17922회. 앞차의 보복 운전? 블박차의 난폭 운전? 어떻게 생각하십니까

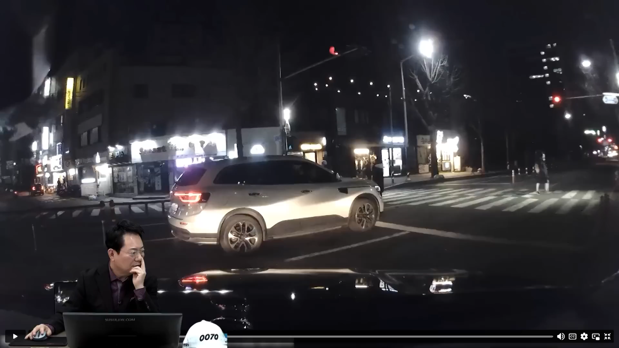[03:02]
블박차 들어가려고 그러는데? 네. 저쪽에 차가 오는 걸못 보고, 물론 저쪽 차가 좀 여유가 있었대요. 네, 좀 멀리 있어 보여서 들어갔다 하지만, 그래도, 아이고, 그래도 차가 오면은, 블박차 좀 기다려줬어야 되죠? 예. 그 다음에, 이제 블박차는 어차피 빨간불이 나좀 들어가 내 뒤에서 되는데 이제 그 기분이 좀안 좋았어요.